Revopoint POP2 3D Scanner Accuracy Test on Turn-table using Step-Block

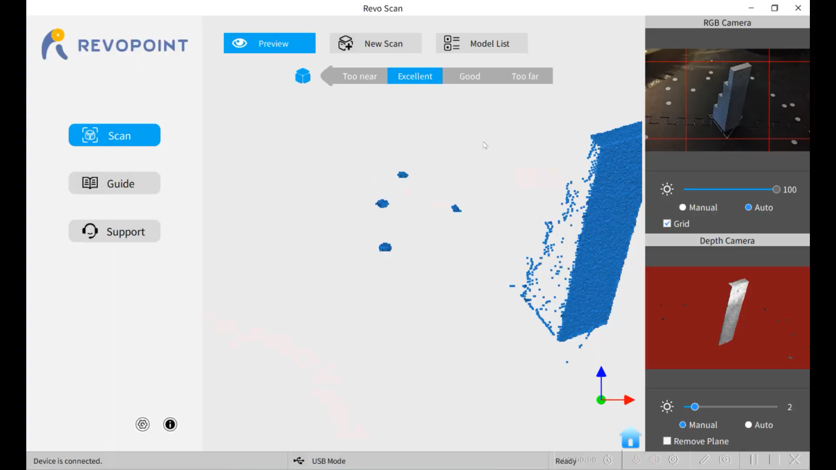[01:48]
We're going to do a new scan.
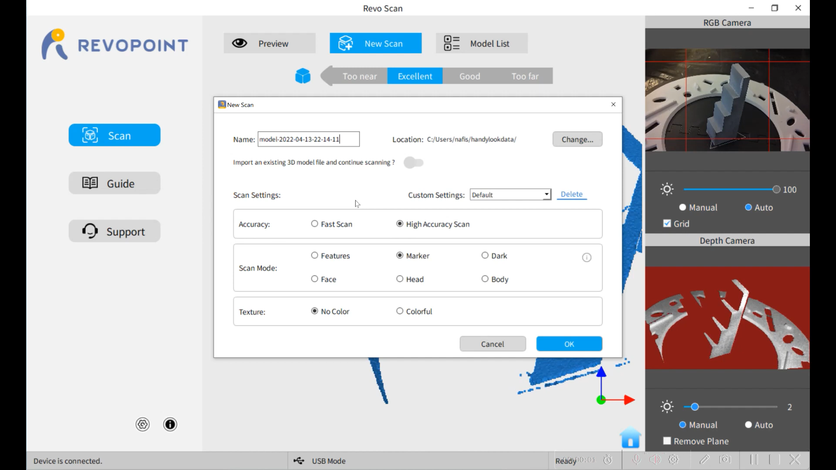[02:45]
This time we're going to use the features and we're using the Seb and Jim's ring.
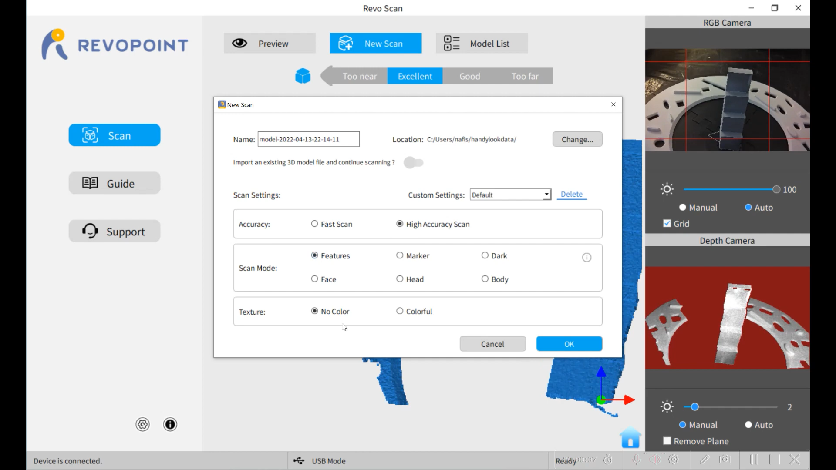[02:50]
No texture. We're in excellent mode.
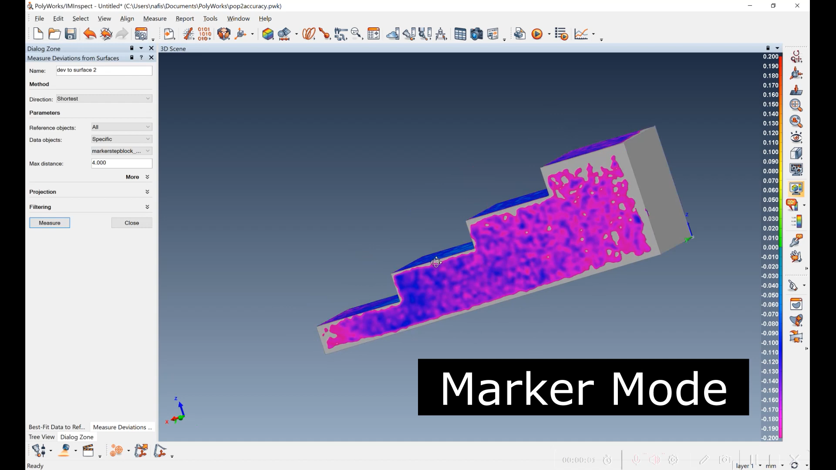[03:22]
This is the marker based scan of the step block. It's been best fit. The scale again is plus or minus 0.2 millimeters.
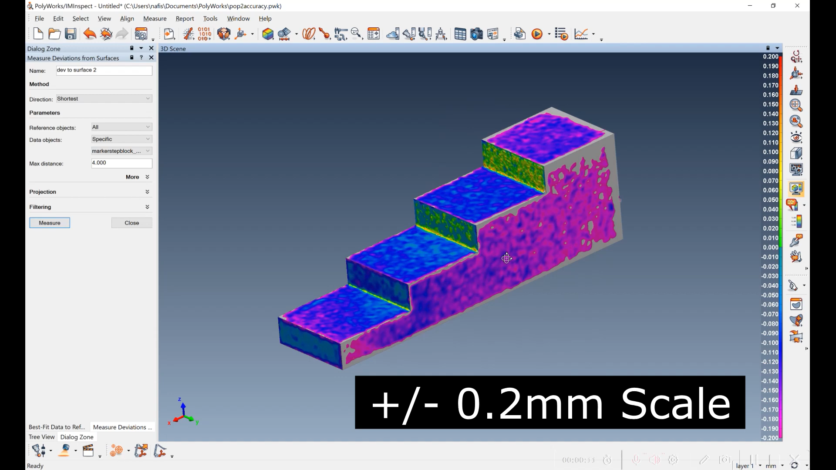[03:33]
And you can see that it's not doing that great job of putting it together.
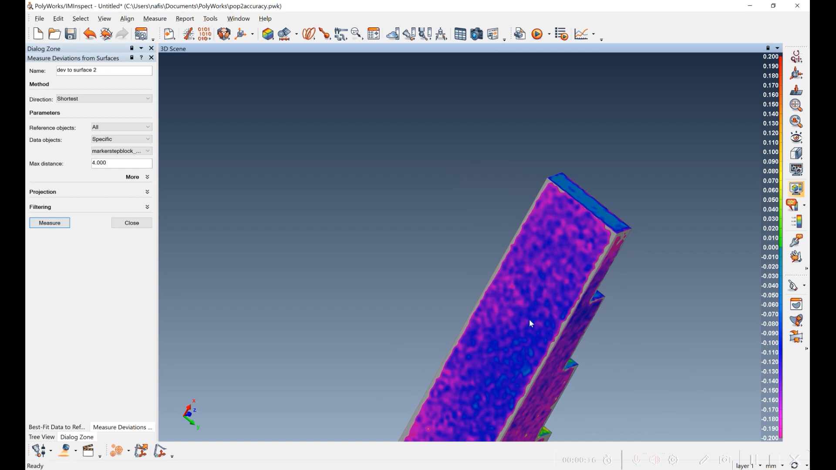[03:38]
It's smaller than it should be.
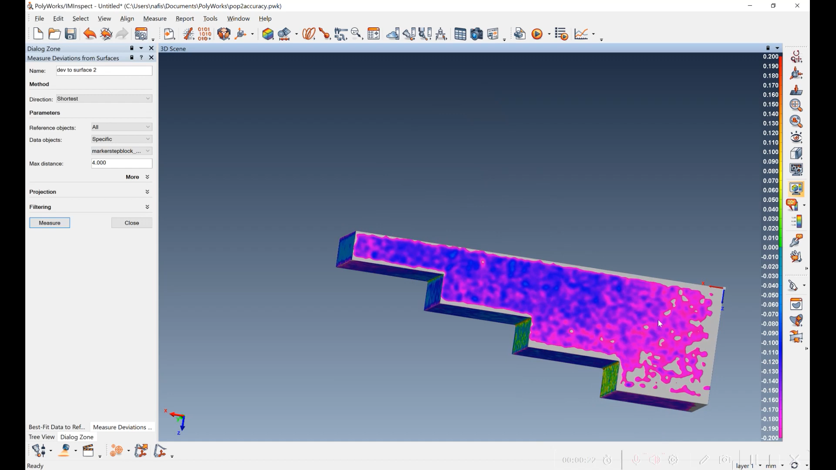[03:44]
Here I've set up the caliper measurements on the marker based scan.
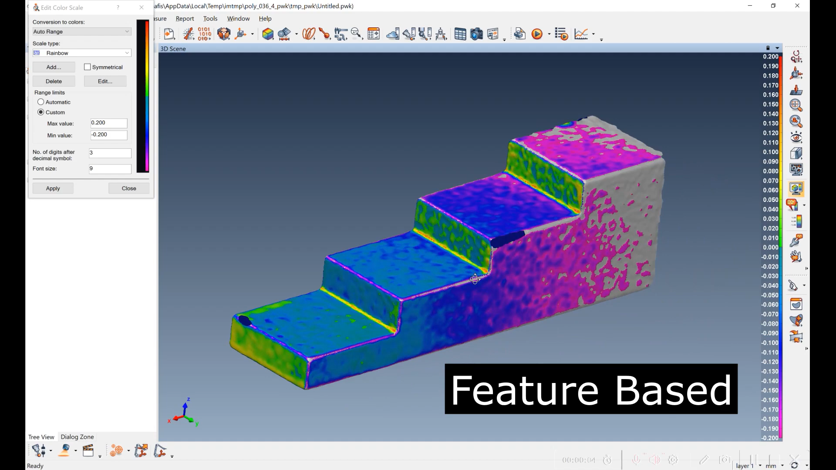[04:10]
So I've best fit the feature based scan data to the CAD model of the step block. And you can see that the scale is set to plus or minus 0.2 millimeters.
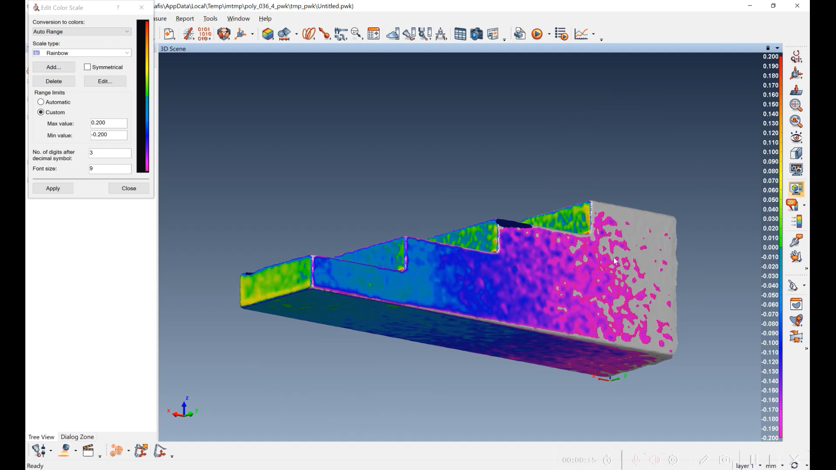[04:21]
And you can see out here it's not making that spec. I've set up caliper measurements on the four different steps here.